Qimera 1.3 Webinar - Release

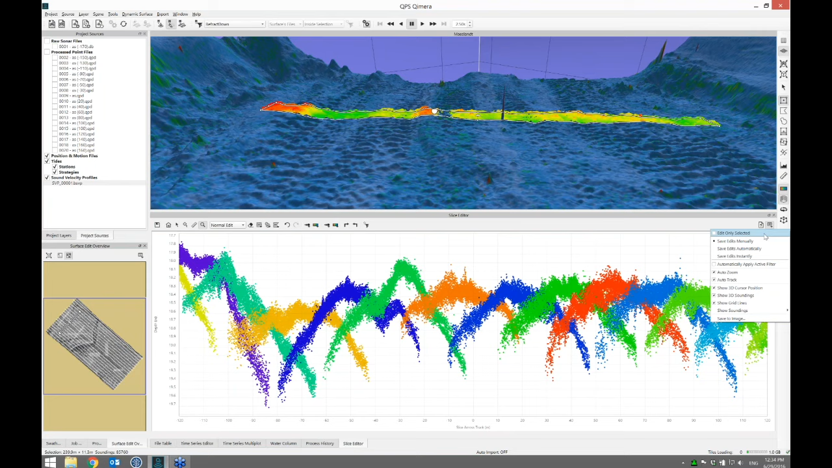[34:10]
There's an additional mode you can see. You can apply it. If I go to the additional features menu, I only do the editing to the selected files. So when I enable this, they all get grayed out. And I right click on the files that I want, select line.
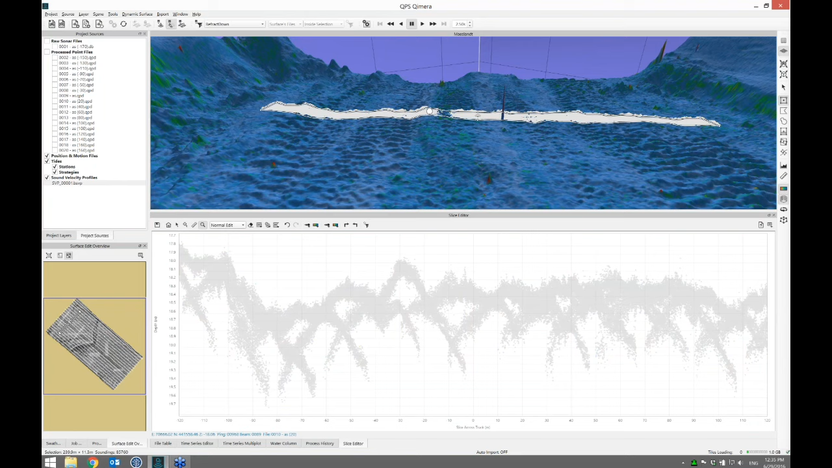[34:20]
This lights it up. So if there's one particular file that's problematic, for example, I can choose a different filter and apply that to just that one file. And let's say I do that. And what I'll do is hit save. And this is going to make a big old ugly mess in my terrain model. Let's turn off the sounding so I can see that.
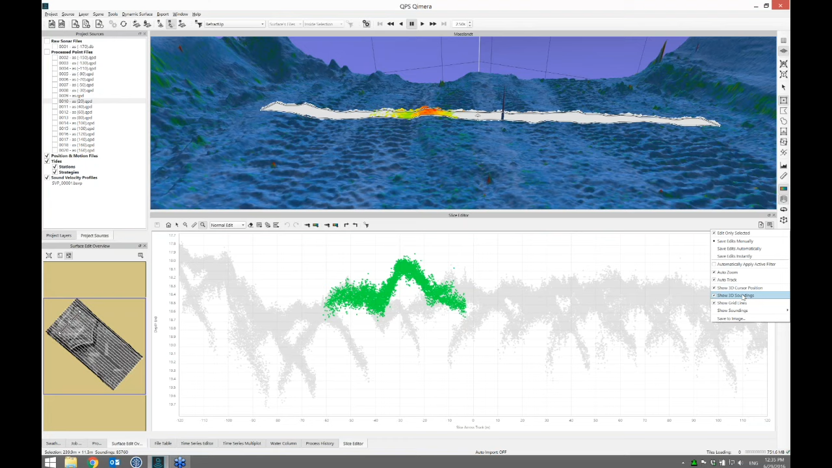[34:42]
And sure enough, it's all lumpy and bumpy. And the standard deviation, remember that we're coloring by standard deviation, is getting red in between the survey lines.
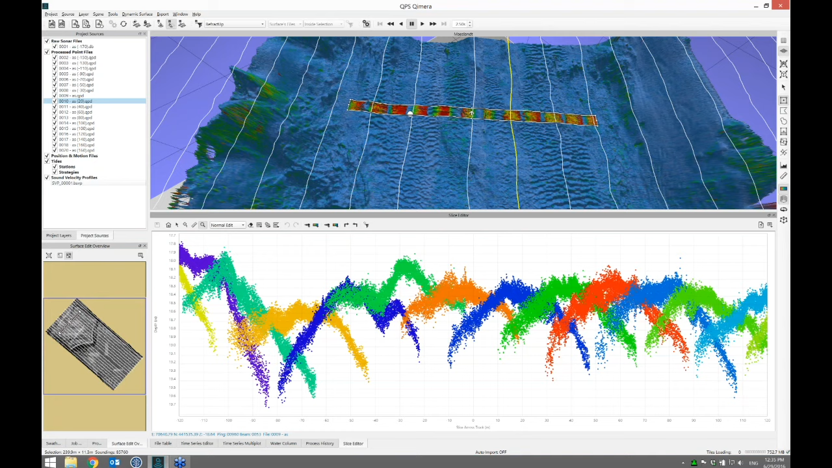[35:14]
If I hit save, it obviously updates the grid. If I wanted to apply this globally, I could just leave the slice editor and then refract up
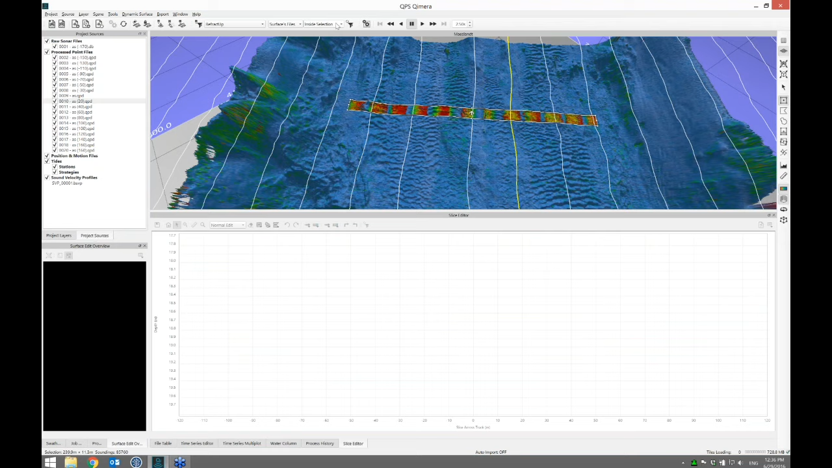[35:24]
and then do that everywhere if I wanted to. And I won't do that now, but you could.
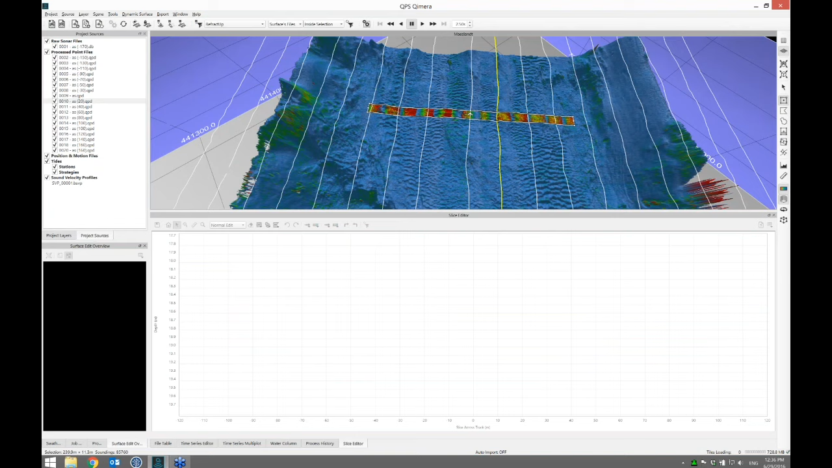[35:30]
Let's turn the lines off a little bit. There's another type of corrector that you can do.
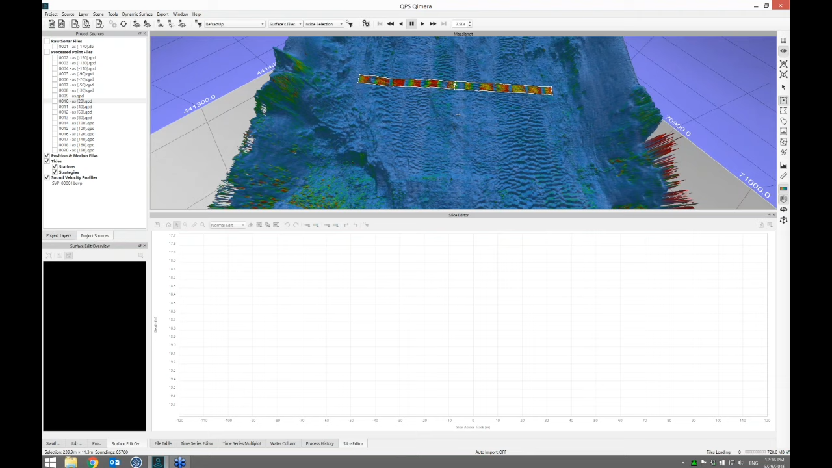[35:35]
This was available in cloud, which is to apply a Z shift.
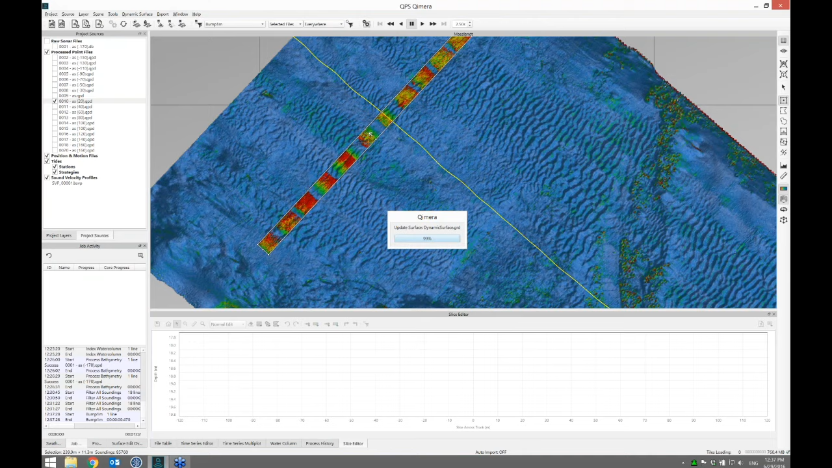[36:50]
And what we'll see is that they're going to get a big red ribbon because the standard deviation is going to increase quite a bit because one of the files disagrees quite wildly with the other files. So if I go to the slice editor again, I'll see that indeed that one file is bumped up quite a bit.
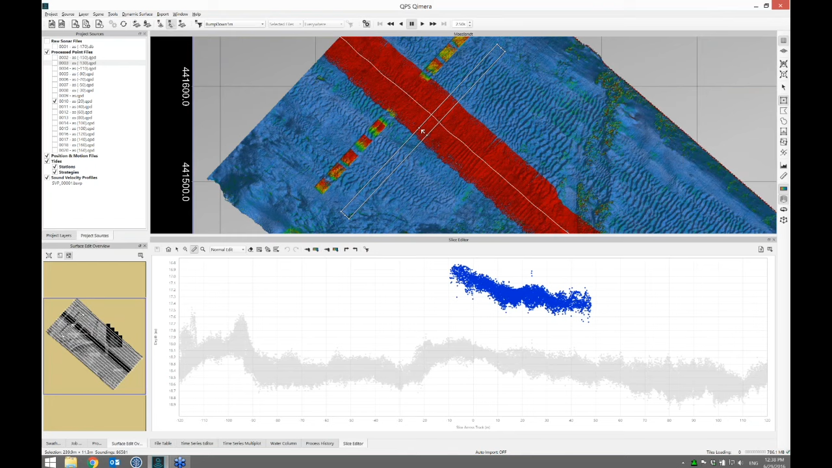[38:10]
And again, if I'm in a slice editor, let's just see what happens there. If I apply this filter to that line, it should pop down to where it was before. And, okay, that does what I want it to do. Let's get out of the slice editor. I don't want to save my edits. I was just looking.
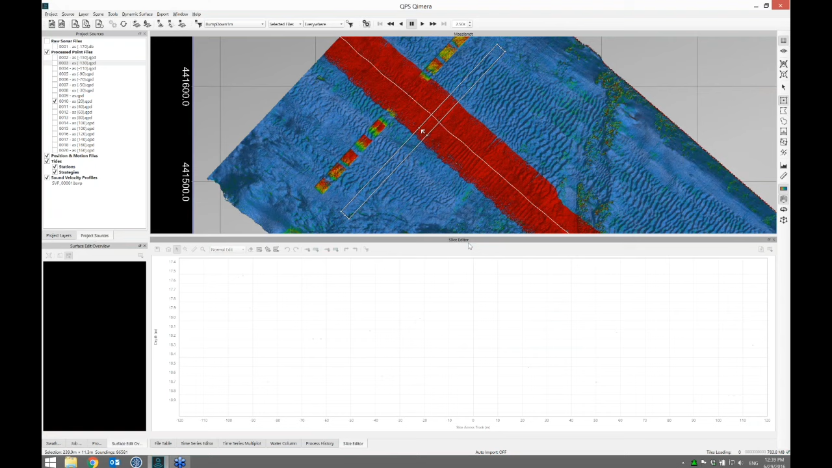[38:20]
And now I want to apply that to the selected files everywhere. And that should pop that file back down to where it was before. And this red ribbon should go away.
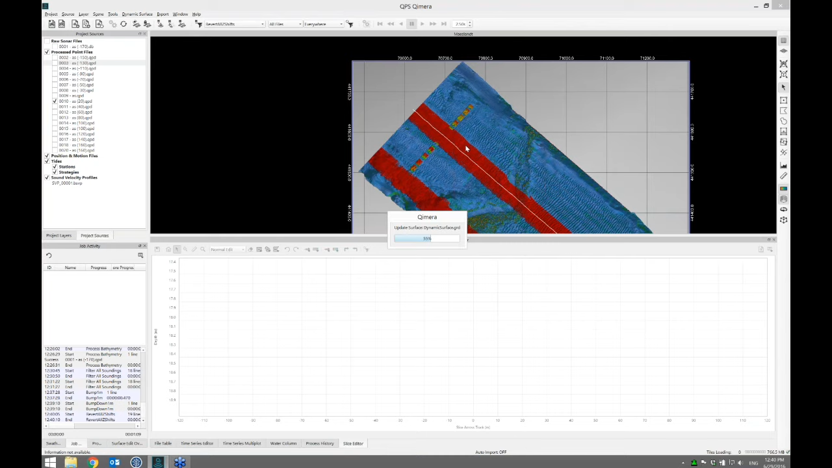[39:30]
And we should see the red ribbon go away. And then the refraction monkey business I had done should go back to what it was before. And there we have it. So you can correct for refraction or small Z shifts easily with some filters. And if you don't like what happened, you can revert them spatially or for one line or for selected areas for the whole surface. So, yeah, that's the end of this particular section here. So let's take a break for some questions. Duncan, are there any questions?
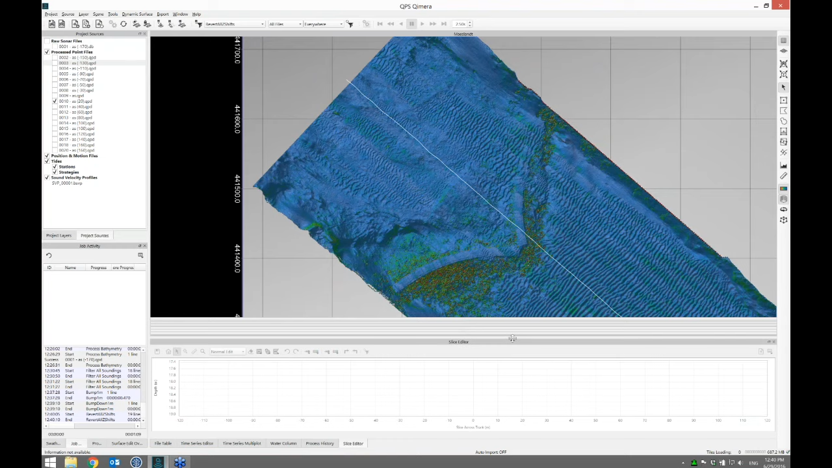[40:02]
There have been a few questions. There have been a couple on whether we support Konzberg's extra detections or the Reson multi-detect. But maybe if we have time at the end, we can show that. I've answered that yes, we do support them. Sure, we do, actually. And that's actually one of these filters. And we do have time. I'll just quickly spin up another project. Okay.
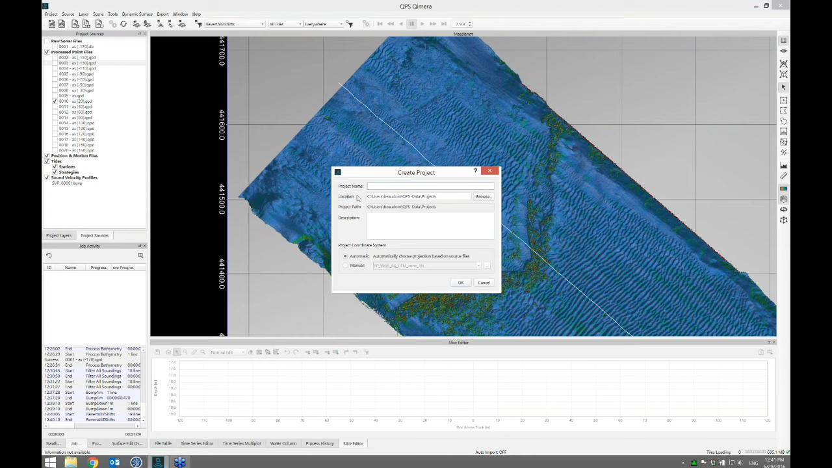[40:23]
Extra. Actually, we call them additional soundings in QPS because the different hardware manufacturers have different names for them.
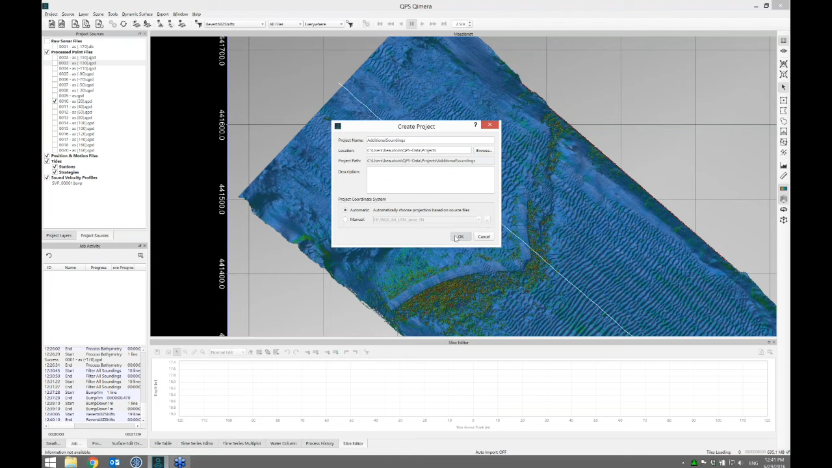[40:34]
So we chose one that's different. Additional soundings. So I'll add a raw sonar file.
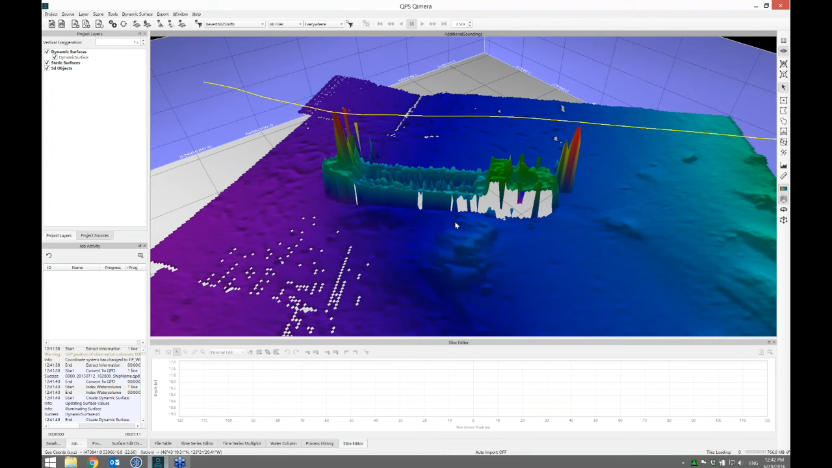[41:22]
And as part of the new filters, let's just go to plan view and turn off my survey line. I don't want to see that. It's just distracting me. What I can do is draw a polygon around the shipwreck. And I'm going to use an additional capability that's above and beyond what cloud supported. There's two new built-in filters. There's one to accept additional soundings and one to reject.
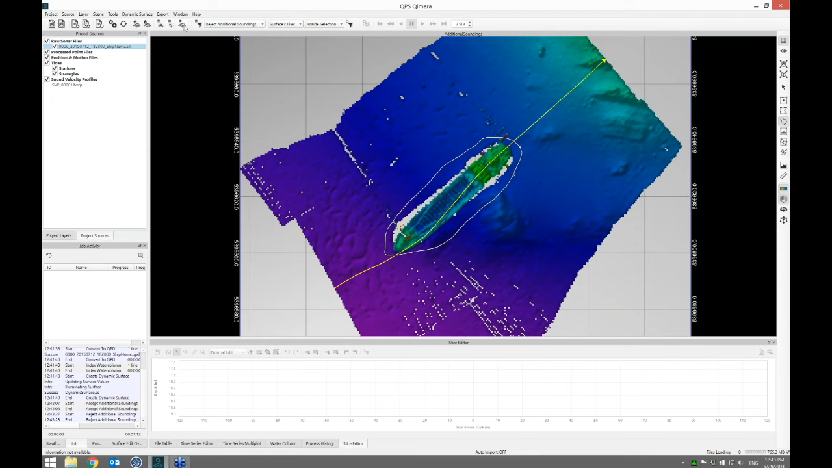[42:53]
And then some of the fuzz that was out here went away. So we've thrown away some of the soundings. So that's a quick way to get at it. And if you want to look at it, you can jump in the slice editor. And what I'll do is, if you're in the slice editor mode, make the dots a little bigger. The blue dots are the additional soundings and the purple dots are the regular soundings. So we can see all of the ones that came as additional soundings. And again, if I want to reject them, let's do that in here. All those blue dots went away. If I want to accept them, accept additional soundings there, I can bring them back.
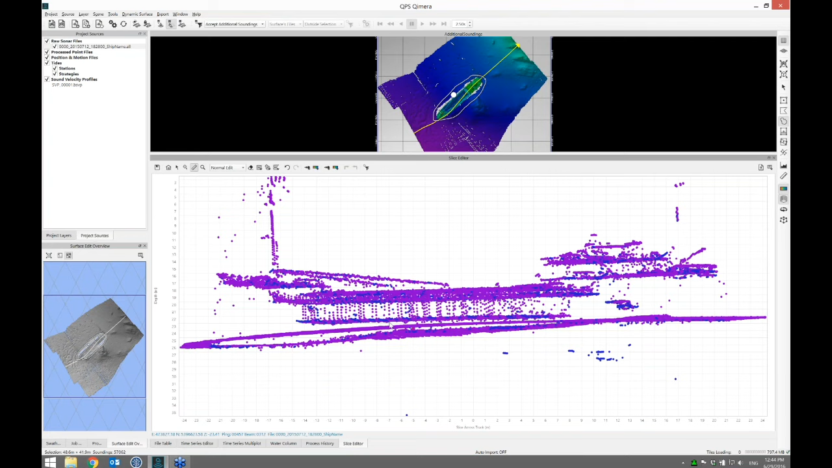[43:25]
And so you can see if I really zoom in here, you get more detail in the ribbing.
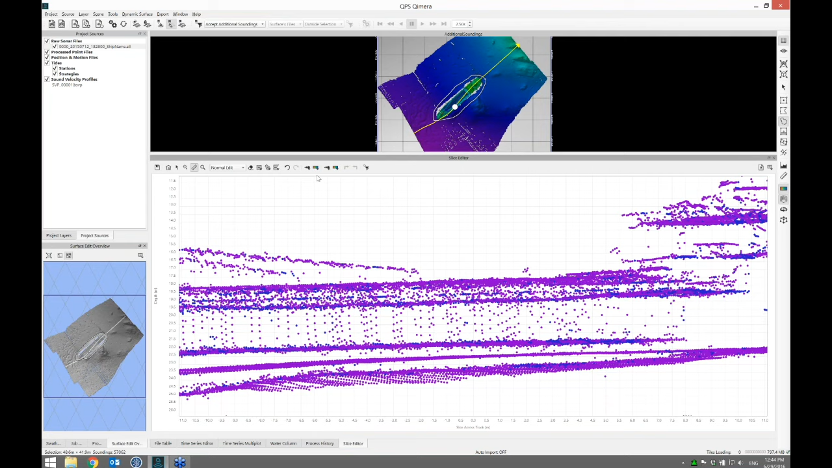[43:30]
I wonder if I can change the color mode to by depth, maybe. There we go. So the blue dots are the additional soundings that came back. Again, if I reject them, you see all the bits and pieces of the extra infrastructure, the ship structure is being picked up. If I reject them, that goes away. If I accept them, they come back. And we might be particularly interested, if I'm a hydrographer, looking at the shoaless point here, whether there were additional soundings.
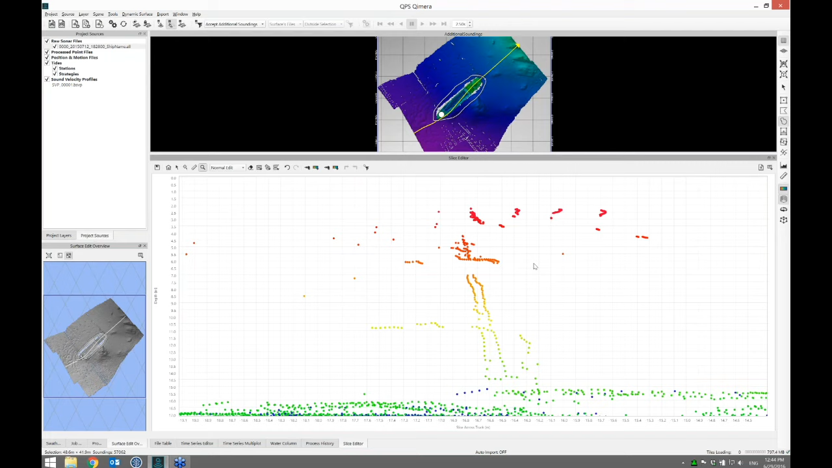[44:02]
And it doesn't seem that there were any. So that's a quick way to do that. I think we can cover that more in a follow-up video posted on YouTube.